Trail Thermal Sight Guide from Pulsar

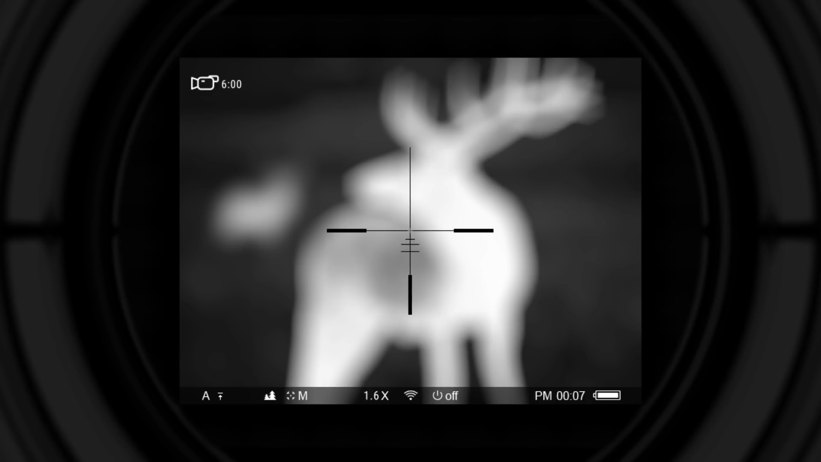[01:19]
individual vision this procedure is done only once point the device at the
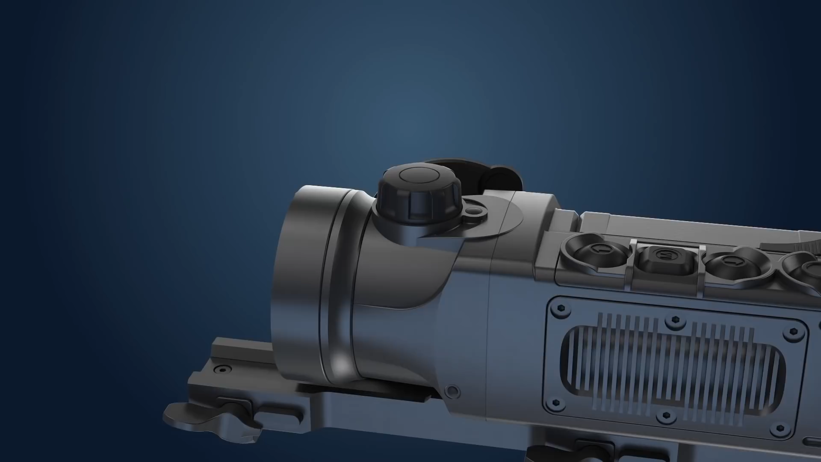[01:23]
target and by turning the focusing knob to either one side or another reach the state when the object is seen sharply when a different object is observed refocusing can be done if necessary trails menu and settings apart from its main function
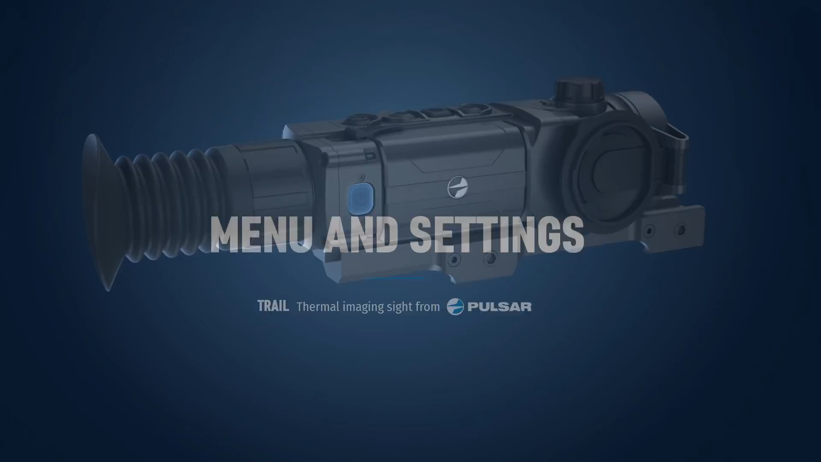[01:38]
power button has several other functions short press when the rifle scope is already on
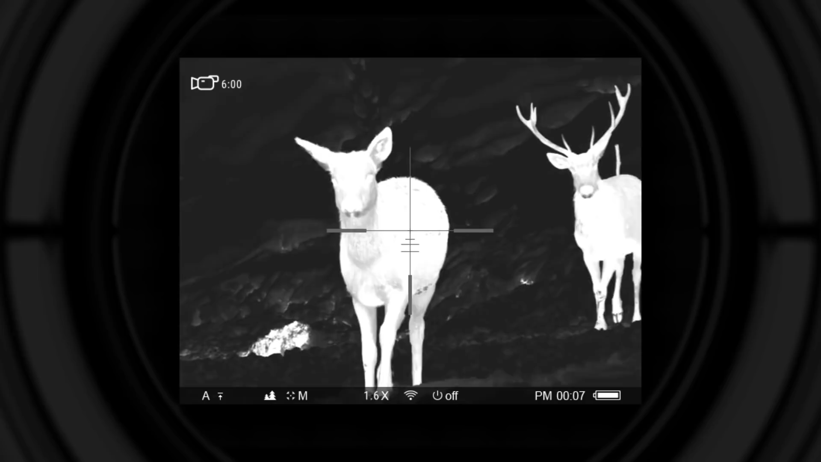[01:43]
initiates calibration of the sensor during calibration the image freezes for a time
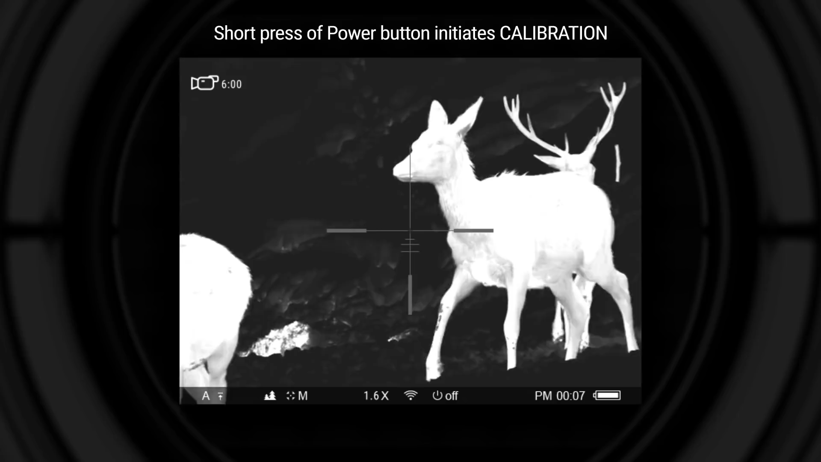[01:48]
and a clicking sound is heard holding the button for less than three
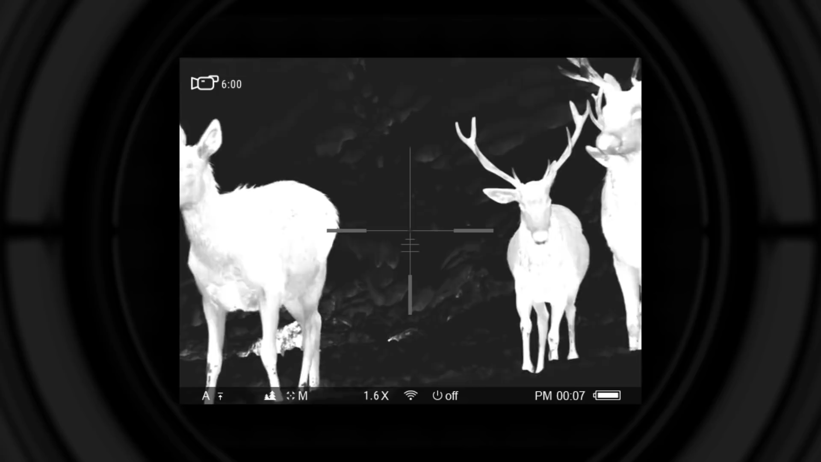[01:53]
seconds turns the display off display off sign will appear on the screen
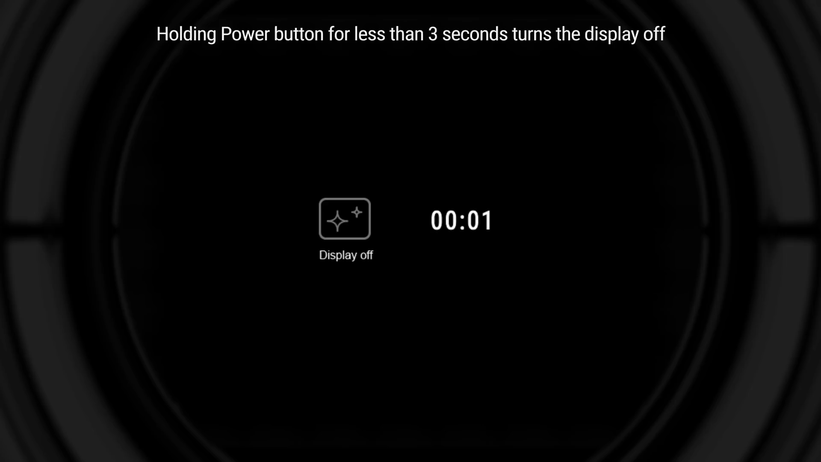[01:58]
holding the button for more than three seconds powers the unit off completely
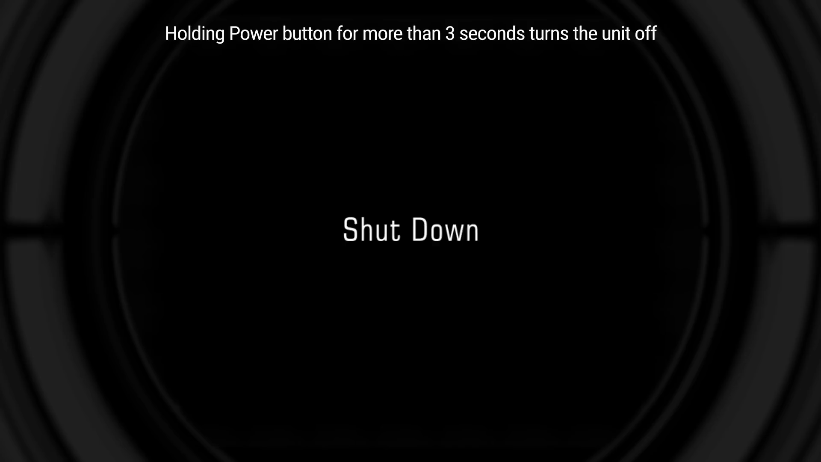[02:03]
short press of navigation up button switches between hot black and
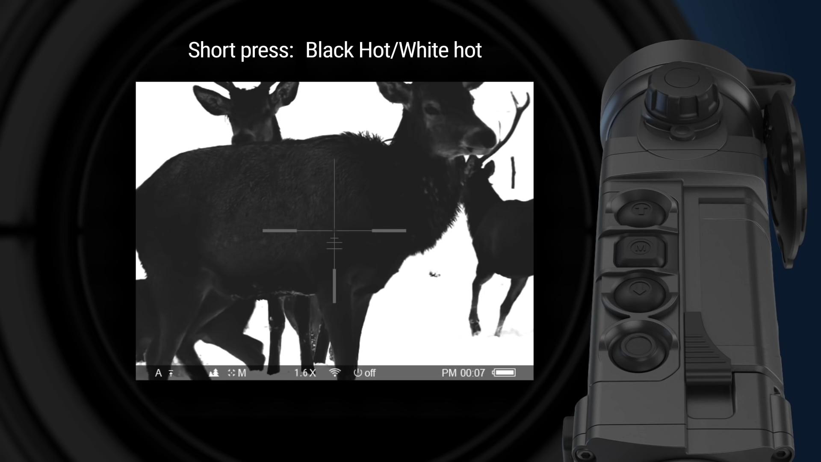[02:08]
hot white color palettes long press of up button activates and deactivates
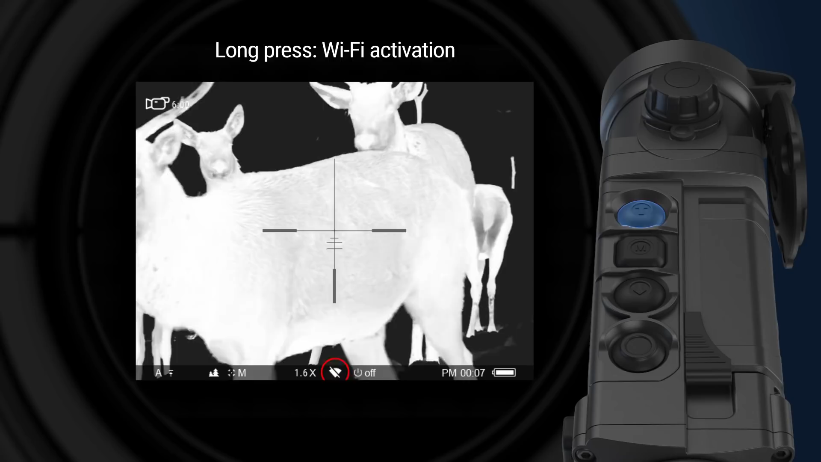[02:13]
wi-fi in the unit the wi-fi icon under the screen shows the status
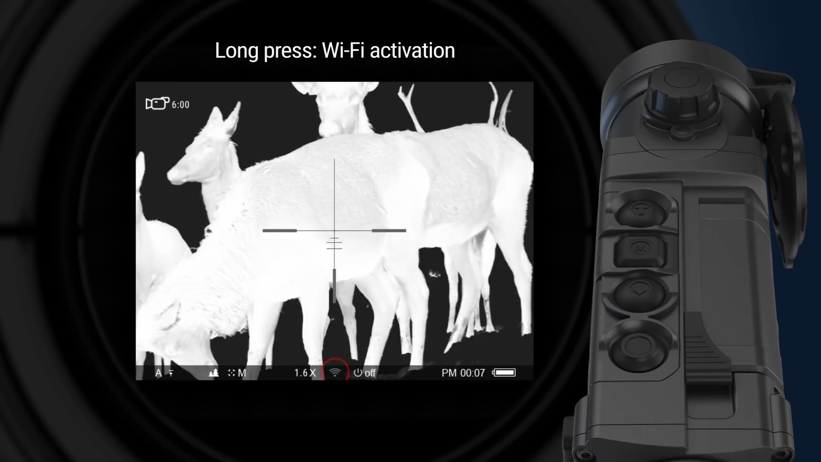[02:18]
short press of navigation down button activates digital zoom zooming
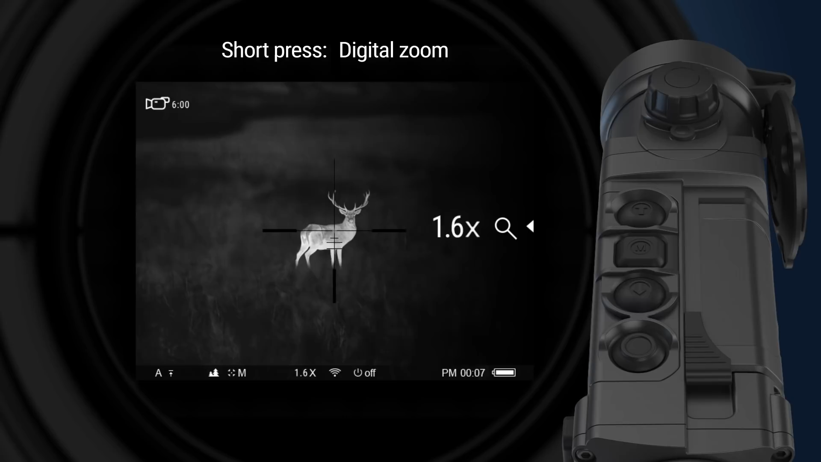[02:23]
is performed in steps progressively up to the highest zoom factor and then gets back to 1x zoom long press activates picture-in-picture function the second small
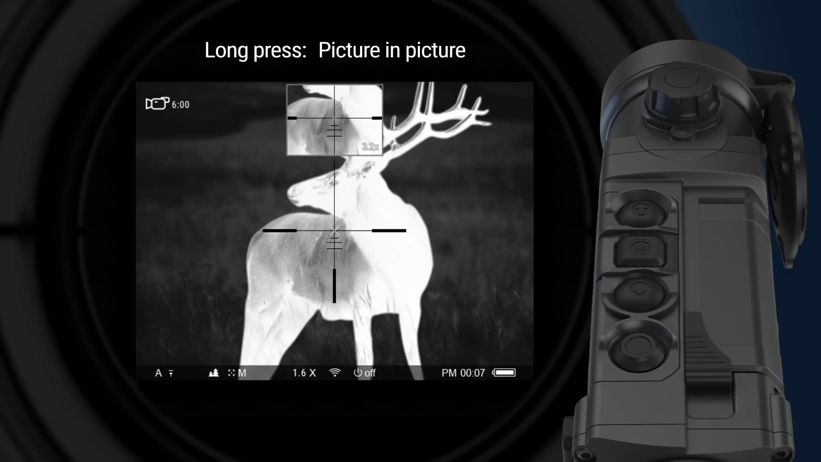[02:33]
image with magnification appears on the screen long press of record button allows switching between photo and video recording mode the respective icon is shown in the top
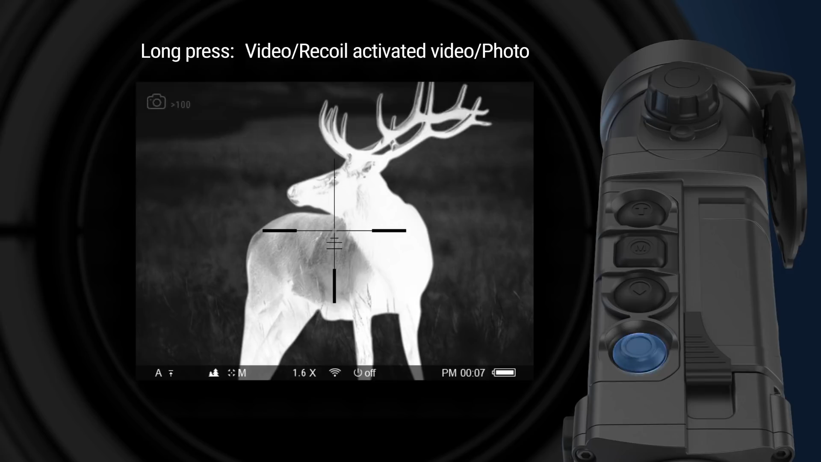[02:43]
left corner of the screen short press depending on selected mode activates video recording or takes photo when video recording is active short press of record button
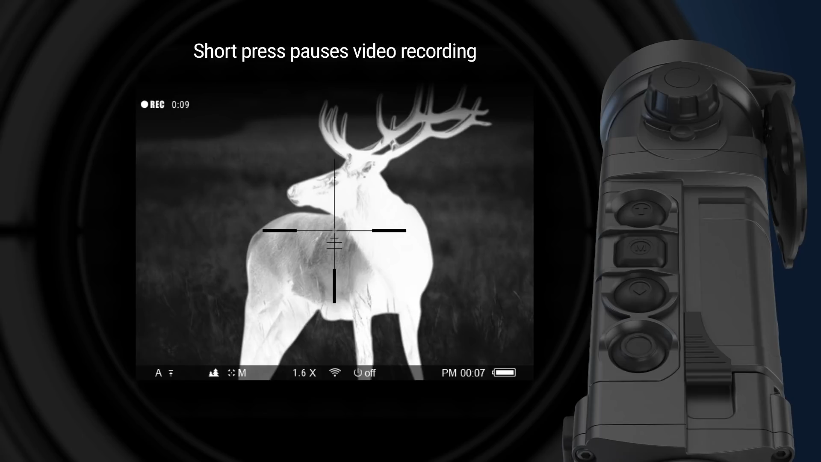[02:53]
pauses the recording long press of record button stops the video recording menu
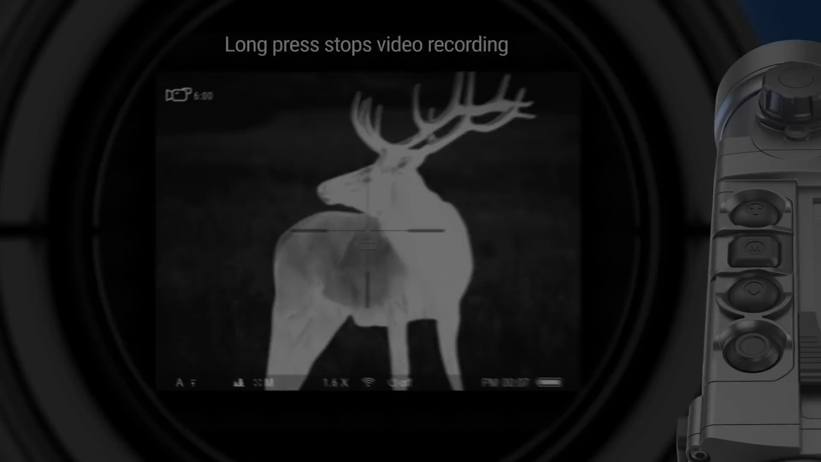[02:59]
button can be used for accessing two menus hot menu for quick access to some functions and
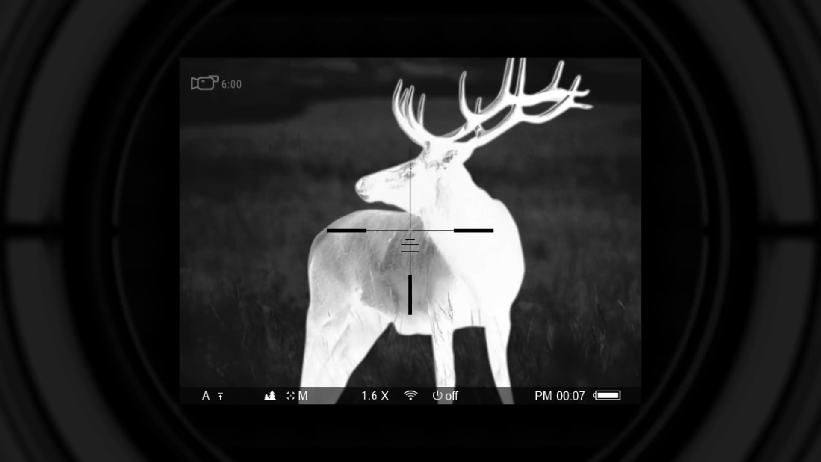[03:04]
main menu short press of the menu button activates hot menu in the right part of the screen to switch between the settings and hot menu push the menu button repeatedly the following settings will be available zoom rangefinder zeroing profile selection brightness contrast each individual setting can be adjusted with the help
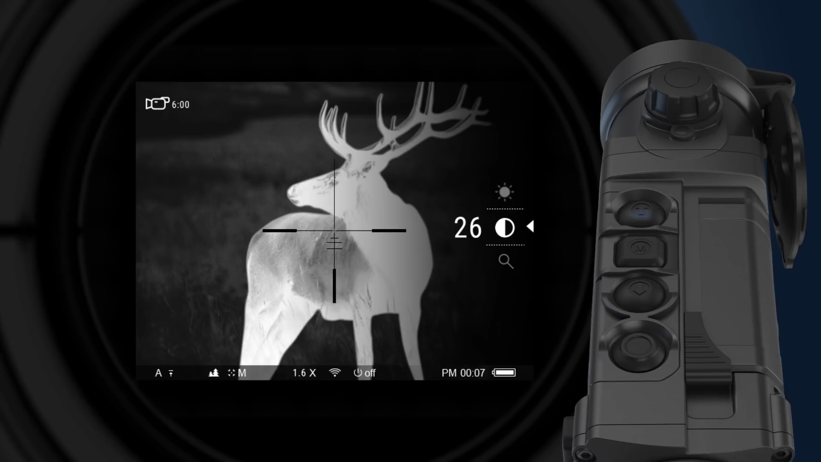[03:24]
of up and down navigation buttons stadium metric rangefinder measures the range of the object with a known height to do that the object should
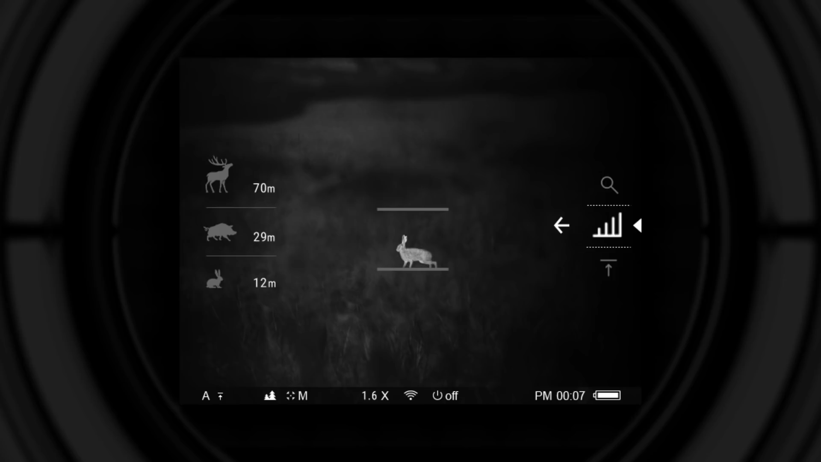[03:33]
be placed between two lines on the screen when it is necessary the lines can be moved closer or further away from one another to fit the object's height three objects are available for
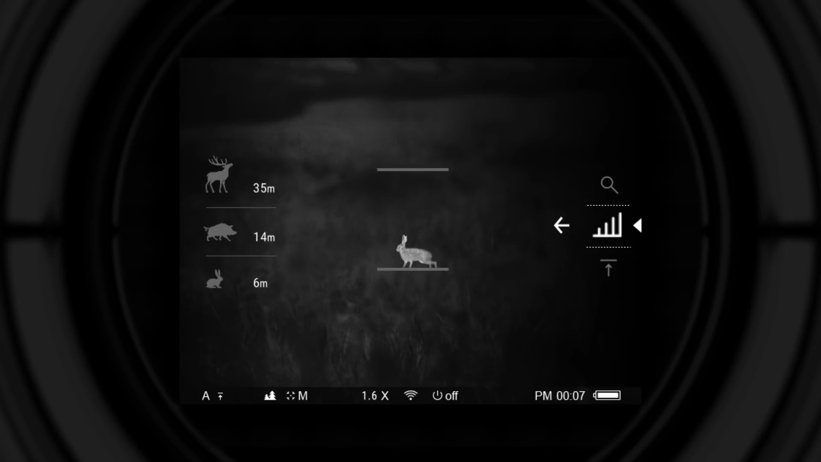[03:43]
reference hair 0.3 meter tall wild boar 0.7
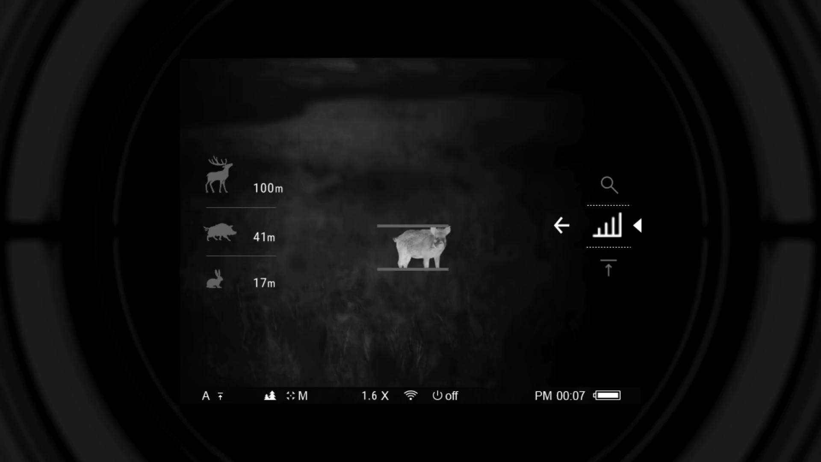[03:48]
meter tall deer 1.7 meter tall to enter the
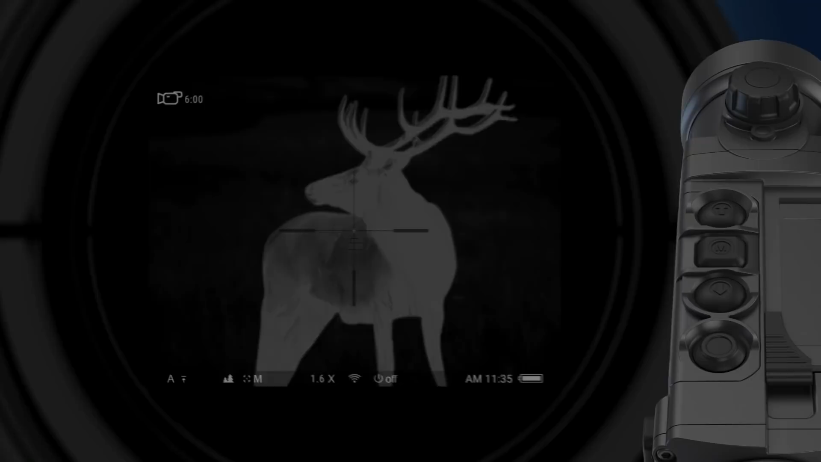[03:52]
main menu of the unit it is necessary to press and hold the menu button navigation between the functions is performed with the help of up and down navigation buttons the following settings are available in the main menu wi-fi activation observation modes forest rocks identification calibration modes